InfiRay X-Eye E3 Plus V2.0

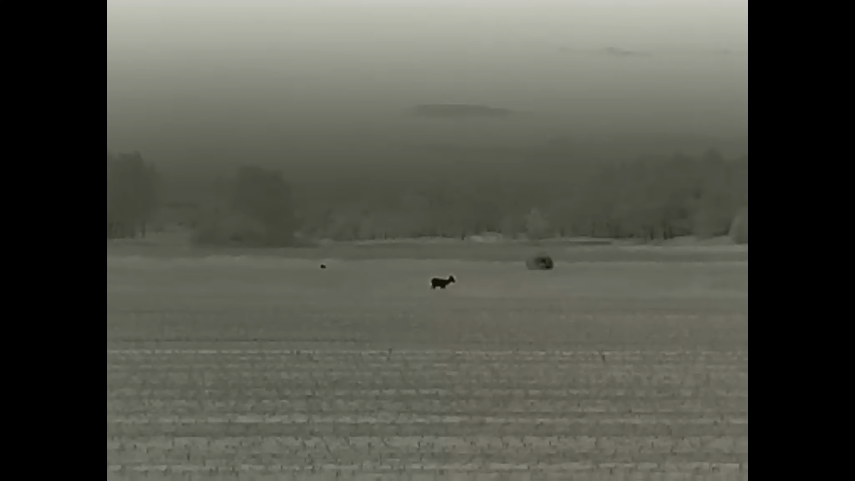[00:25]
A nagyítása és a látószöge pedig vegyes szerepen is megállja a helyét. A szenzor 12 mikronos pixelméretű, ezért az optikai nagyítás 2,5 szeres. A látószög 10,5 fokos.
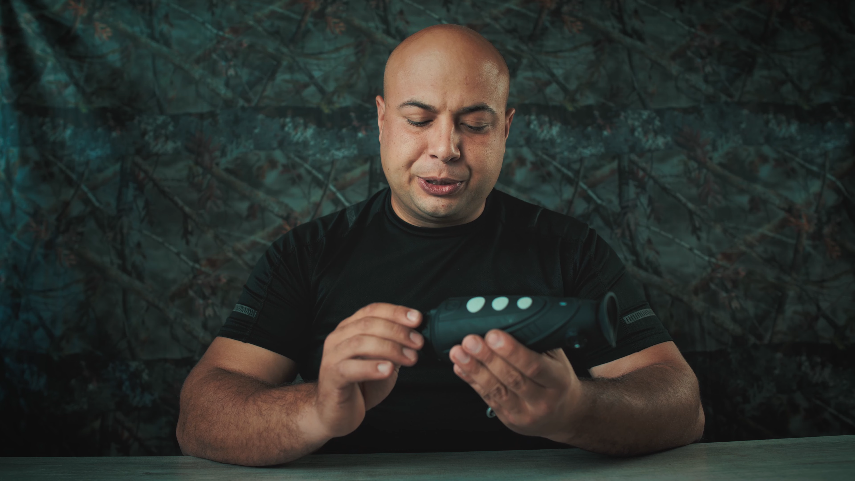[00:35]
Tehát annak ellenére, hogy 25 mm-es a fókusz távolság, leginkább a régi 35 mm-es hőkamerákhoz lehetne hasonlítani.
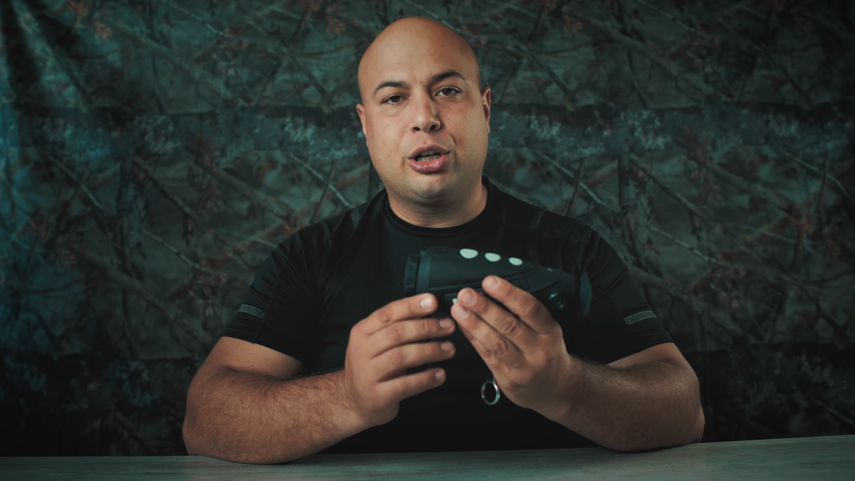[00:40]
Lényeg, hogy az E3 Plus V2 terepen jól használható kamera.
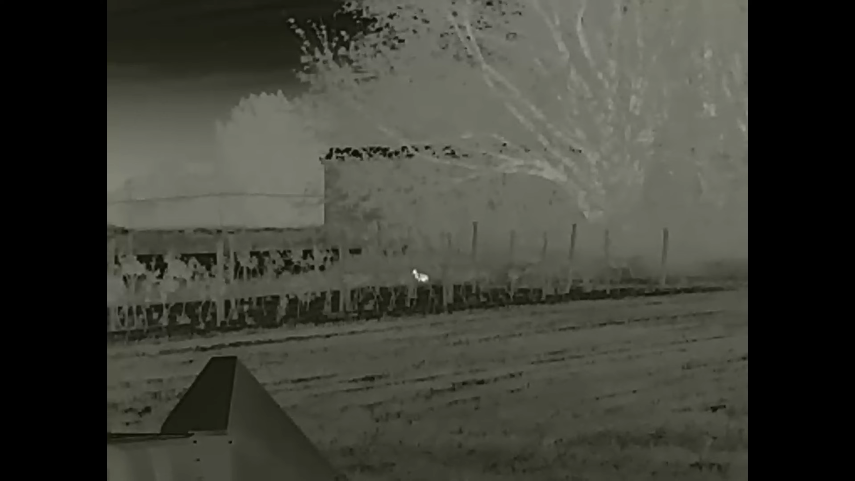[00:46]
A látószöge kellően nagy ahhoz, hogy erdőben, dombos terepen is elboldoguljunk.
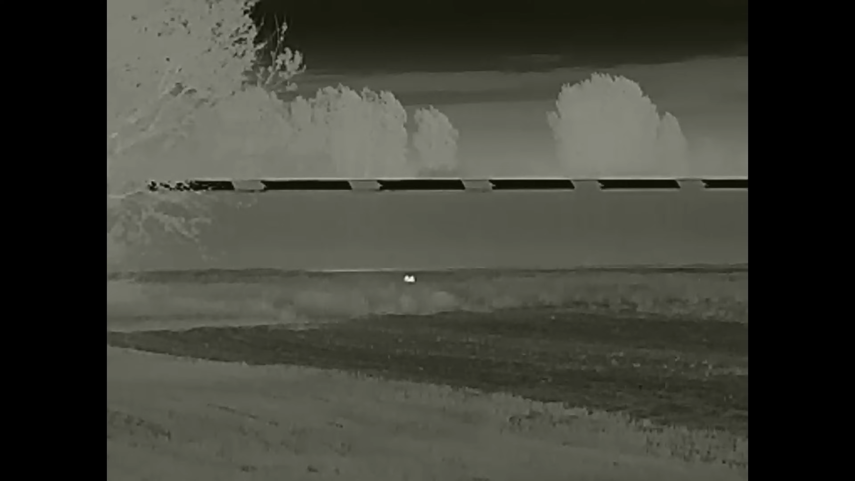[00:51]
De a 2,5 szeres nagyítás a nyílt területeken is hatékonyjá teszi. Az ember alakot 1298 méterről is kiszúrja.
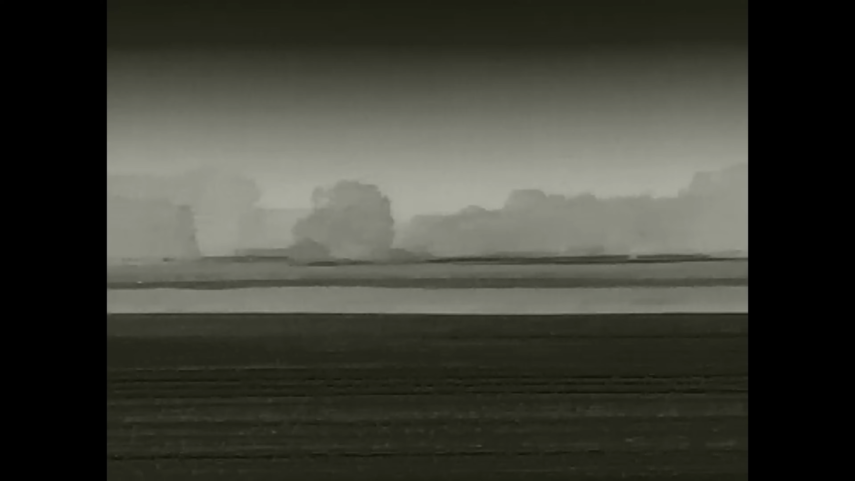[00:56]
Nálunk itt az Alföldön ki is tudjuk használni.
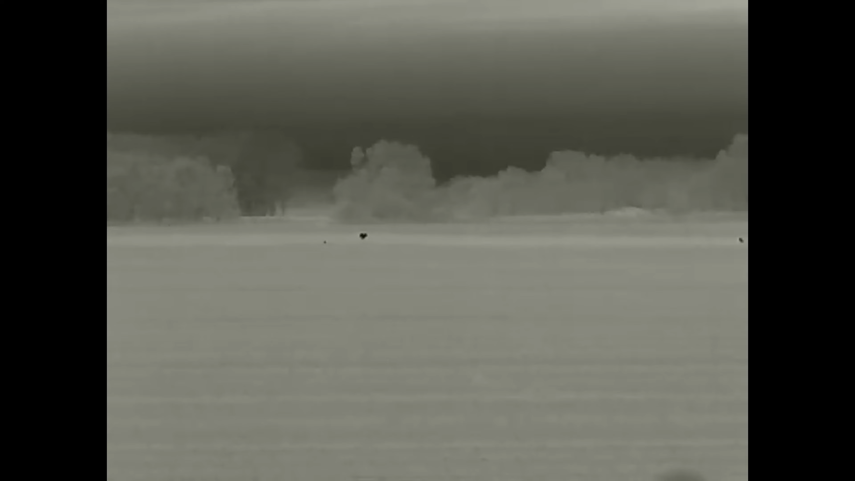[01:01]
A vadisznókat közel 1300 méterig láthatjuk mérettől és környezeti viszonyoktól függően.
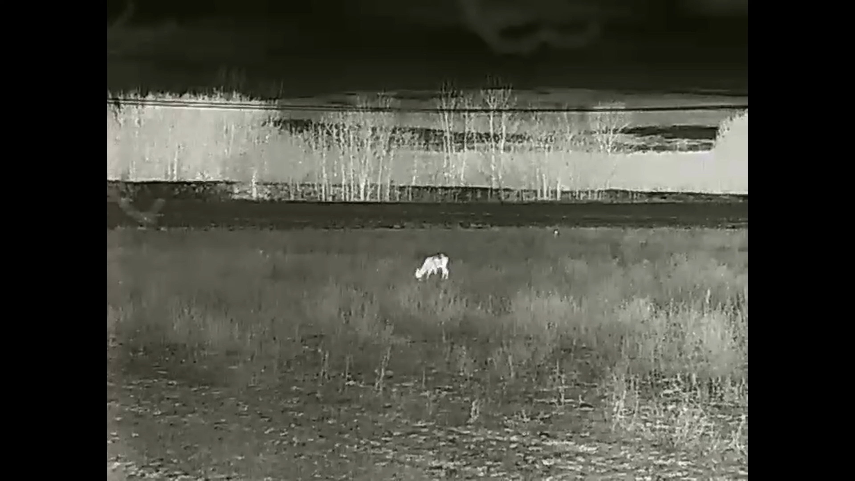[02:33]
Az állatokat több száz méterről is észlelni, sőt azonosítani lehet.
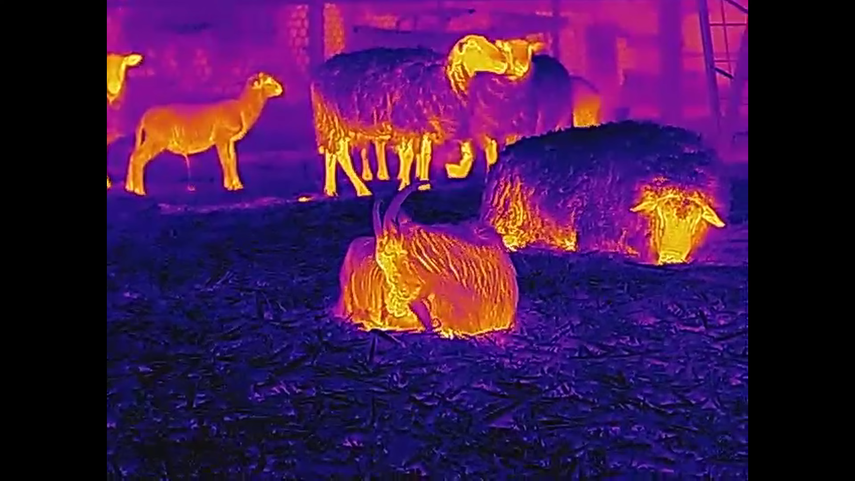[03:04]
Arra kell még figyelni, hogy ez évszakonként változhat. Teljesen mást használok minusz 20 és plusz 40 fokban.
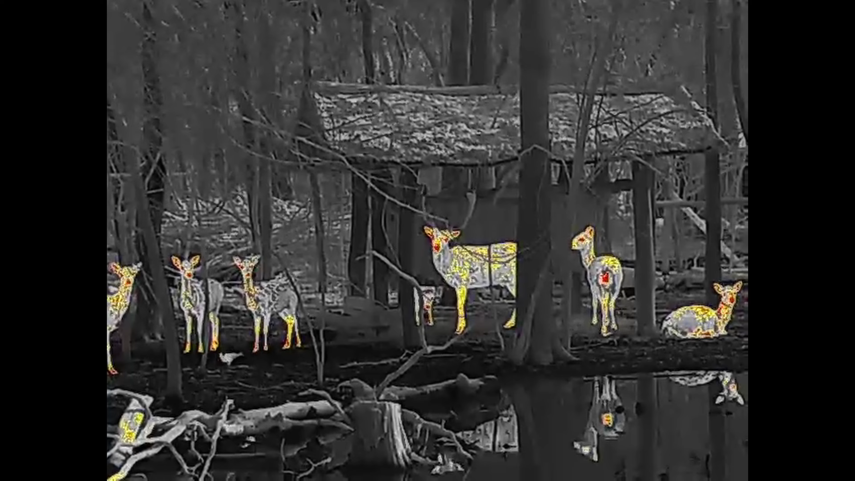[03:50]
Ebben a kamerában már megtalálható az egyszerű, stadiametrikus távolságbecslő. Véleményem szerint ez igen korlátozottan használható.